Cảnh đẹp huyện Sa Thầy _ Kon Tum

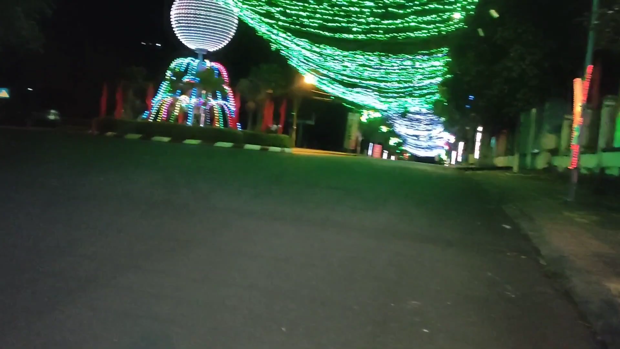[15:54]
Trung tâm huyện Sa Thầy. Mình đi thăm nhà bà dì ở trung tâm huyện Sa Thầy luôn nè các bạn. Cơm tâm nè. Đẹp quá. Chiều như thứ vậy 7. Mình đã quay xong toàn cảnh huyện Sa Thầy ban ngày và ban đêm,